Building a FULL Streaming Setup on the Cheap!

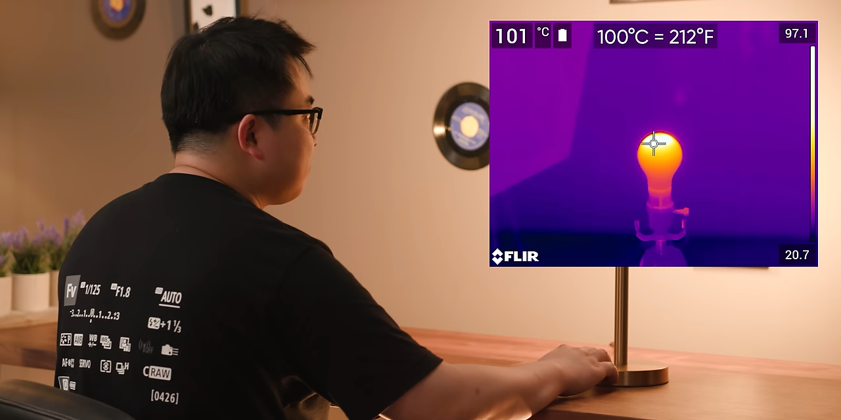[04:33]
On screen: spot 101°C
Just be careful when you're setting it up because halogen bulbs can get pretty hot and you don't want to start a fire. For that reason, this is actually one case where we'd recommend spending a few bucks.